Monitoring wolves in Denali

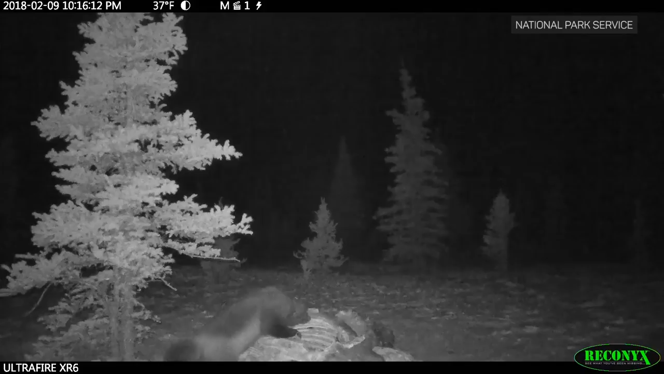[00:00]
In the Alaskan wilderness, a hungry wolverine picks at the carcass of a moose. It is likely unaware that the wolves that killed this moose are nearby. A camera scientist placed near the kill site records everything. It's a rare look at how wolves survive in an untouched ecosystem.
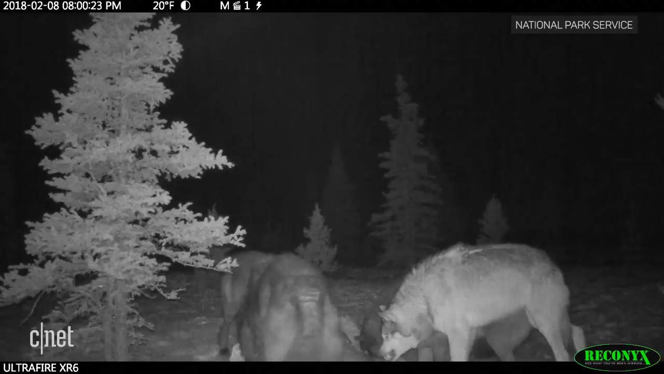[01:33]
Scientists placed this one at a wolf kill last February.
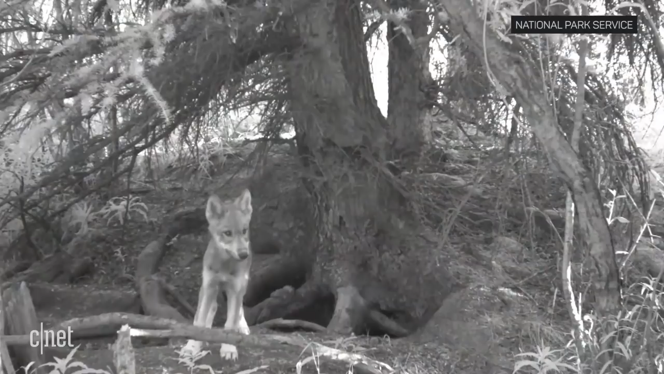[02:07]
The cameras are battery-powered and don't connect to a cell tower or a Wi-Fi network.
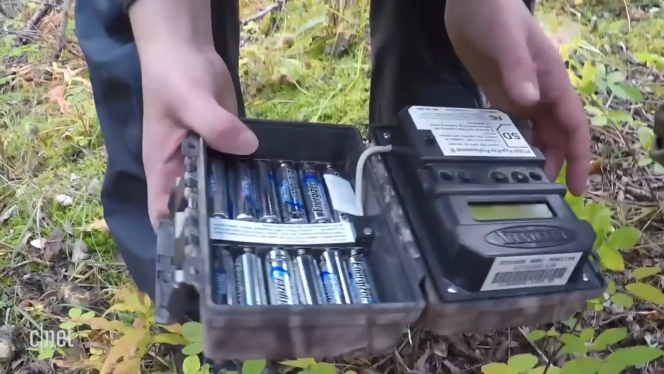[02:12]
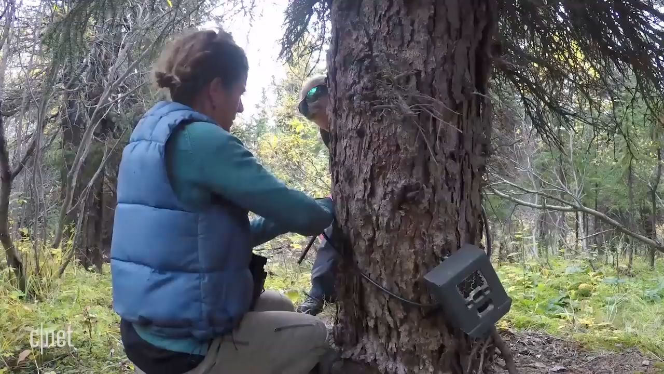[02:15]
They're completely off the grid, and the team returns to the site once a year to retrieve the SD cards, replace the cameras, and review the footage. That was a good placement. Awesome.
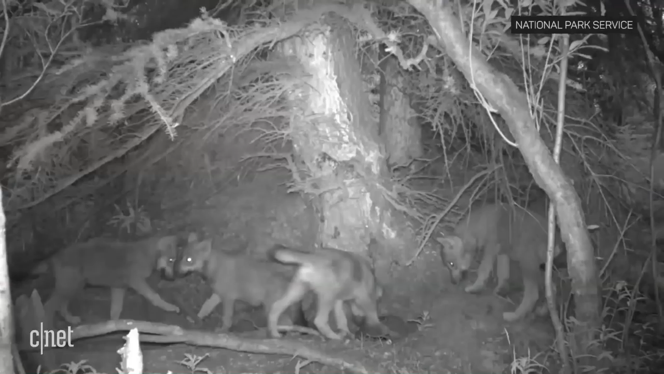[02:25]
What they find helps them gather additional data about pack behavior, how many pups were born, and more.